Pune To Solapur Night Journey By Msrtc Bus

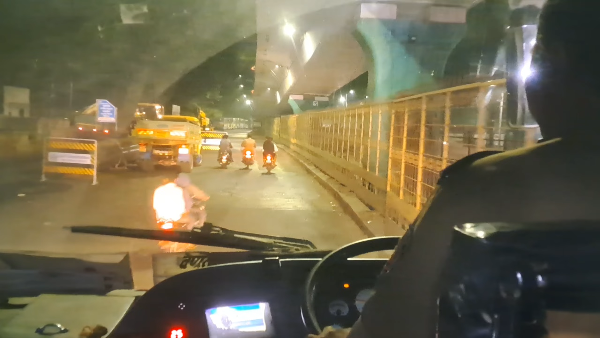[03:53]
रात्रीचे 12:35 झालेले आहेत आणि आपण स्वारगेट बसस्थानकातून निघालो आहोत.
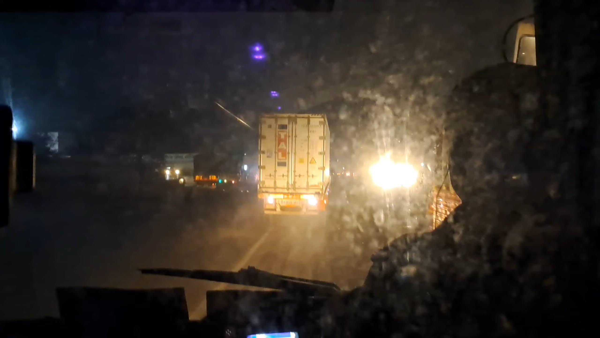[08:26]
आता आपण आलो आहोत भिगवण येथे.
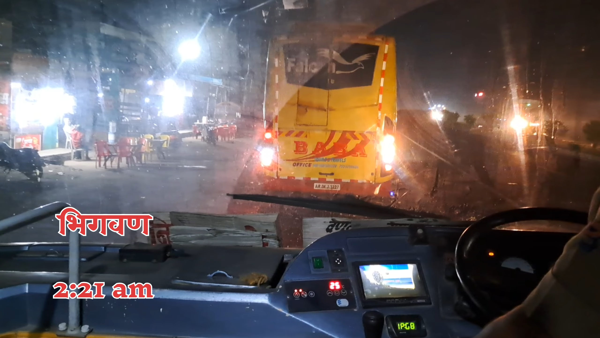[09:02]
पुणे सोलापूर जिल्ह्याच्या सीमेवरील हे शहर पक्षी निरीक्षणासाठी प्रसिद्ध आहे.